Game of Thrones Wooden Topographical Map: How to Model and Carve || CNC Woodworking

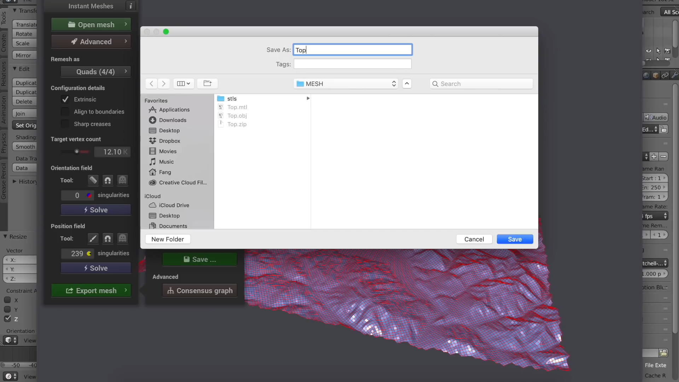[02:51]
You'll end up with a detail mesh that Fusion can handle. And with all that done,
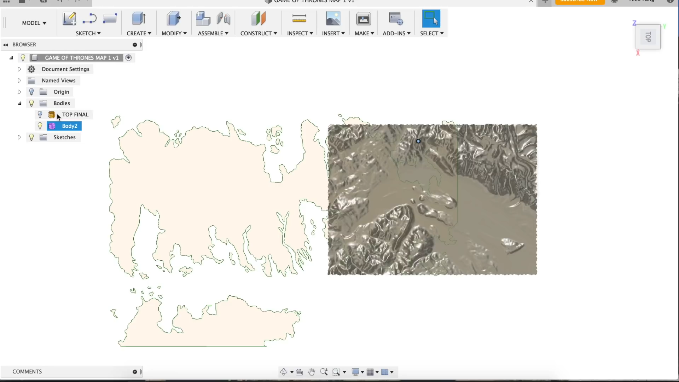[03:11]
I broke the map into different sections, so this mesh is only for the northern part of Westeros. Reasons because it's really difficult to clean up the mesh properly once it got too large,
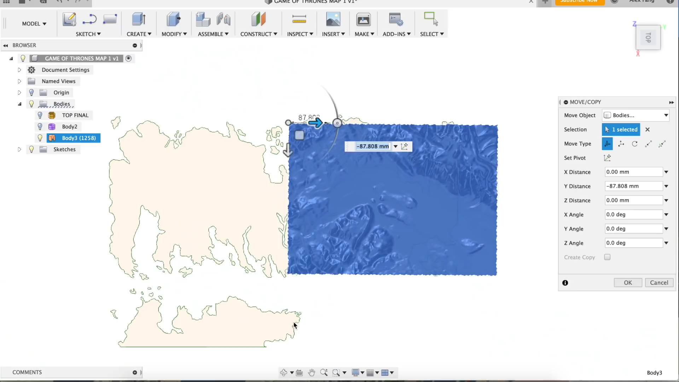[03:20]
and it was also impossible to find the terrain that matched properly.
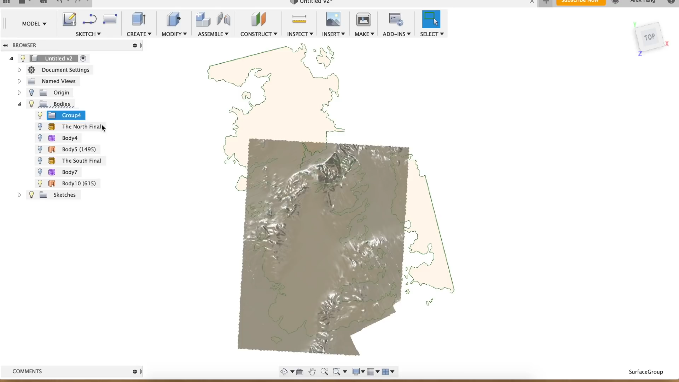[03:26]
Next, I repeated all the same steps for the southern half of Westeros. And now I can use regular modeling operations with Infusion to make my own map.
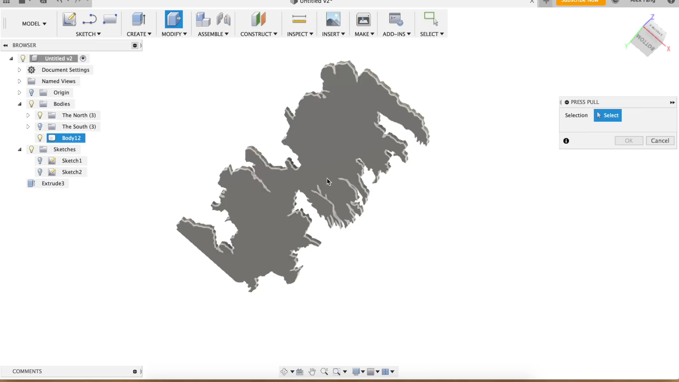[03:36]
I did this by first extruding the surface of Westeros, making sure the extruded surface completely covers the mesh.
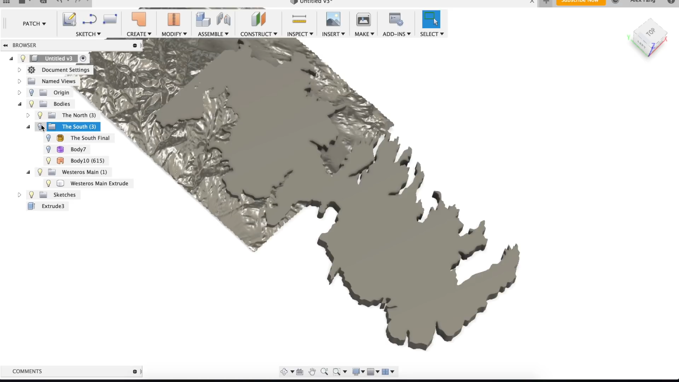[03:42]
Since the terrain surfaces are split into two bodies, I also had to split the new extrusion into two or things will not combine properly.
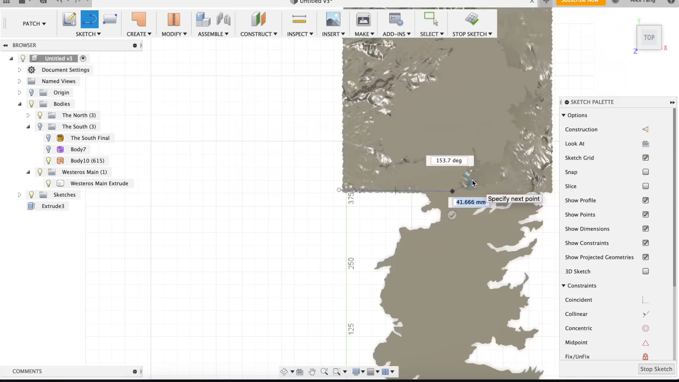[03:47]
Using a sketch, I created a surface that I will use to split everything with.
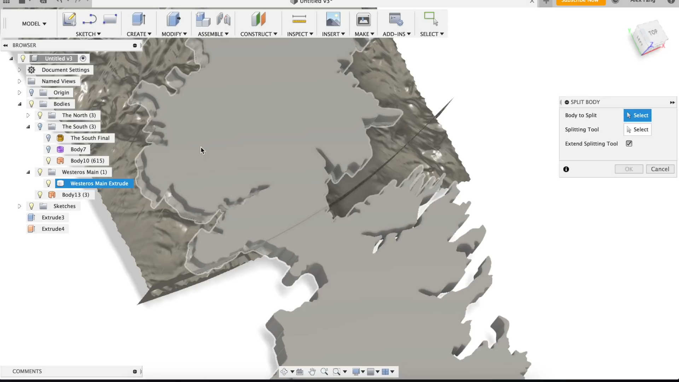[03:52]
Then I used the split bodies function again to split the map extrusion with the corresponding terrain surface.